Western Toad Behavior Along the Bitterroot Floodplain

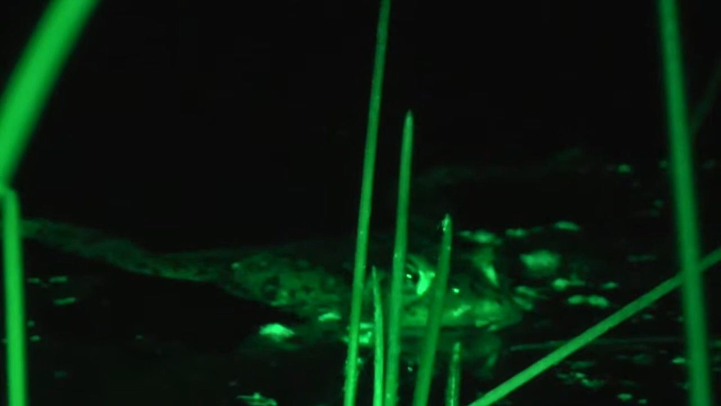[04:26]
No females were noted. The three males formed a small breeding aggregation 15 feet from the shoreline.
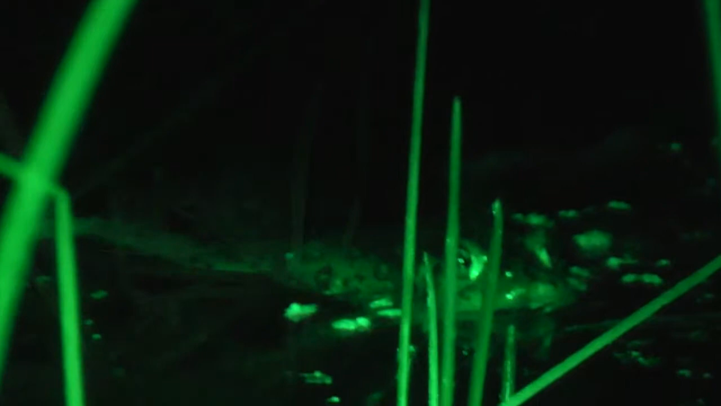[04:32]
These males did not display aggressive territorial behavior.
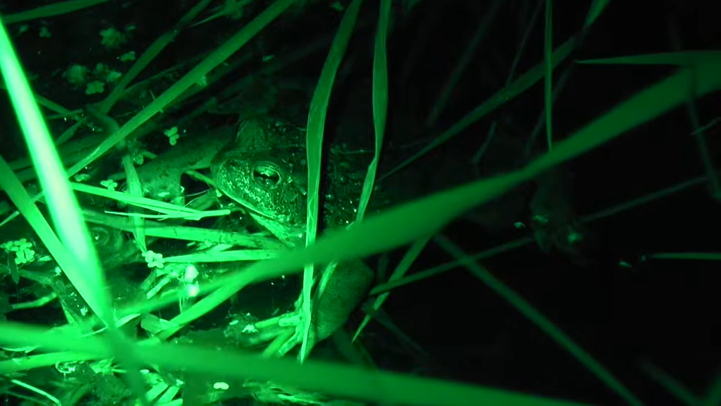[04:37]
Their calls were drowned out by the much larger bullfrogs.
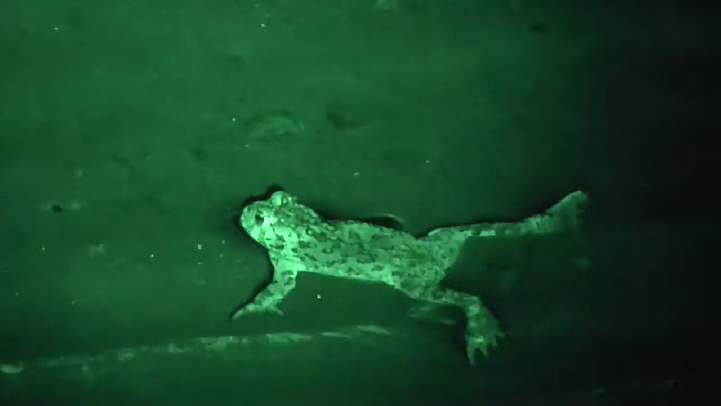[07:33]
They don't seem to have much to worry about.
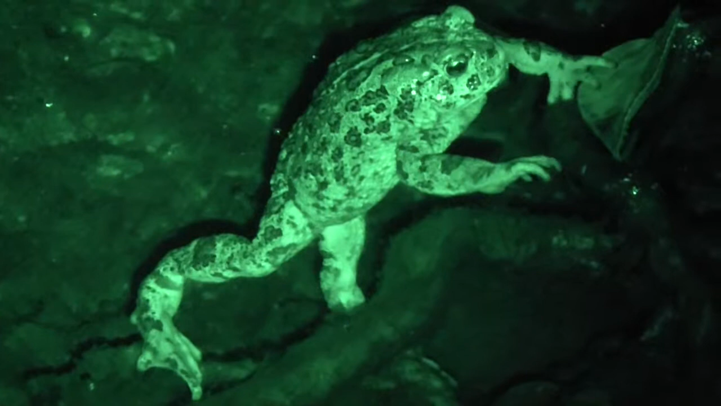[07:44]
This adolescent female stays close to the water's edge. Her smaller size makes her susceptible to predation in deeper water. She must also be wary of predators that prowl the shoreline. This large female hides on the bottom of the slough in deeper water. Feigning a rock and avoiding movement may be her best defense against a raccoon. Western toads do not need to submerge themselves to hydrate. They rely on dermal absorption via loose, vascularized skin along their inner thighs.